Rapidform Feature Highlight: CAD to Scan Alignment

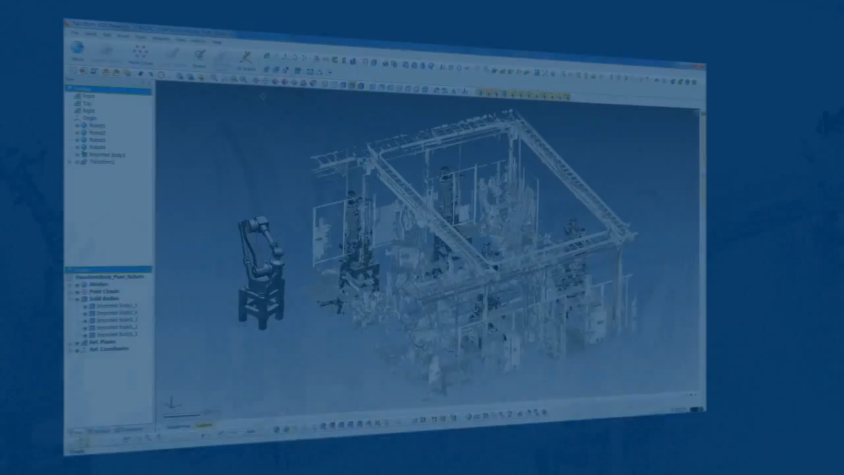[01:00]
With this new option, found in the Insert menu under Modeling Feature, then Transform Body, all you need to do is select the solid or surface,
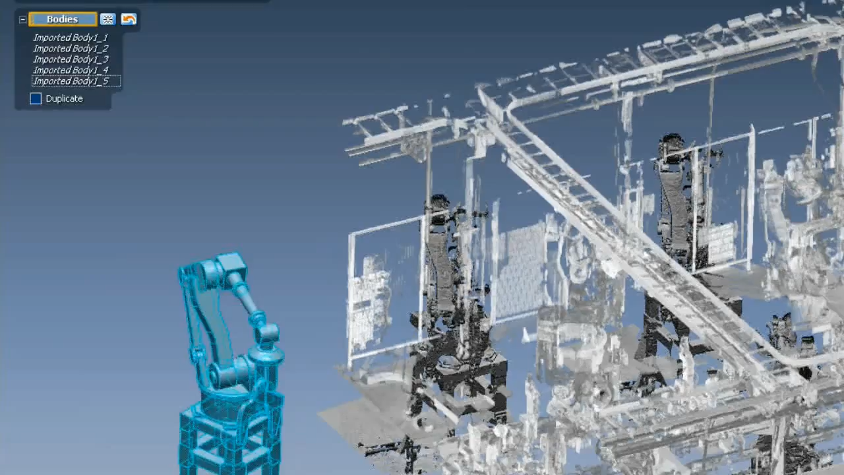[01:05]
check the Duplicate option, then choose Align to Scan.
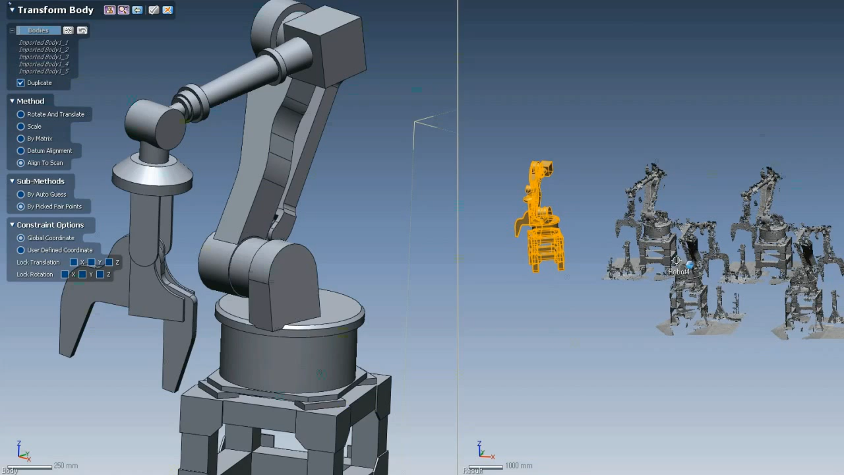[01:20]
and then proceed with the alignment by picking some common points on the CAD model and on the scan. Once we've given the software a rough initial fit,
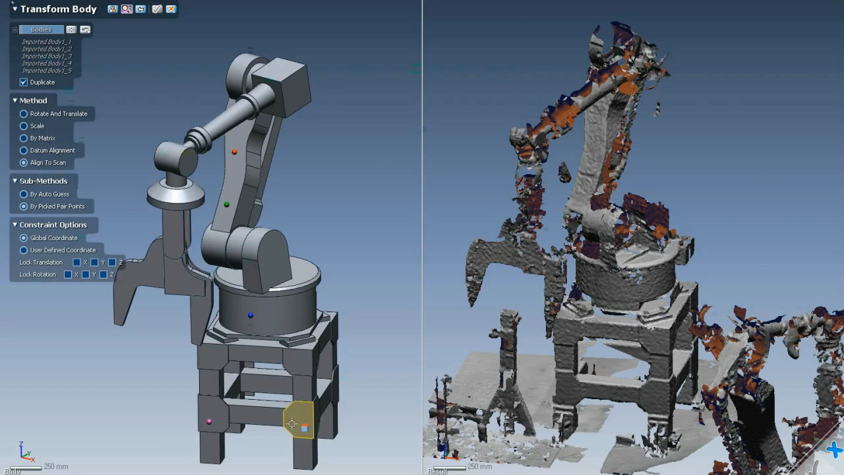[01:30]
XOR will use its alignment algorithms to achieve the best possible alignment.
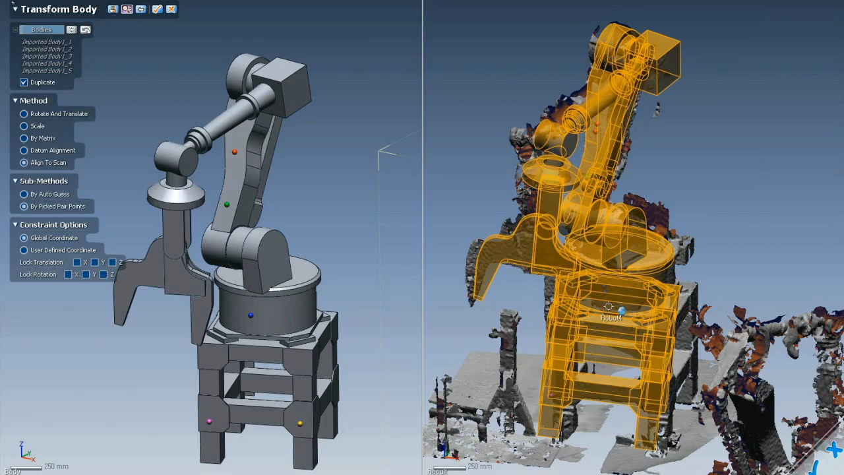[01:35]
The whole process takes just a couple of minutes.
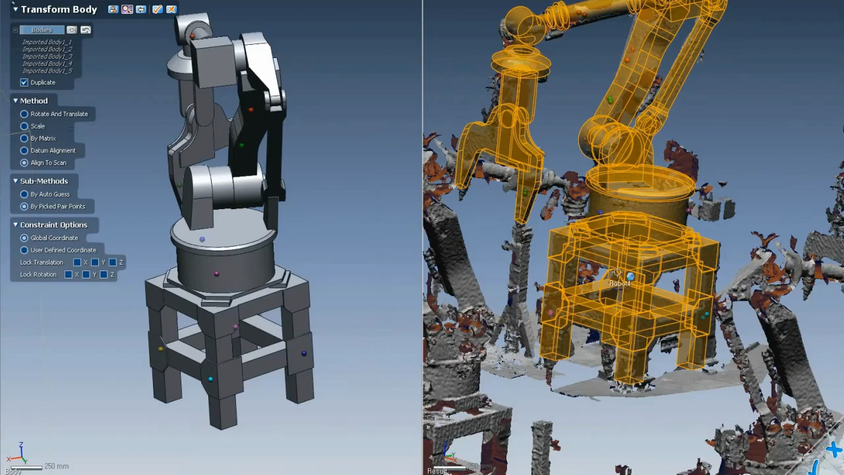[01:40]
And this being XOR, each feature is parametrically linked to the original, so you can edit one and all the duplicates will update automatically.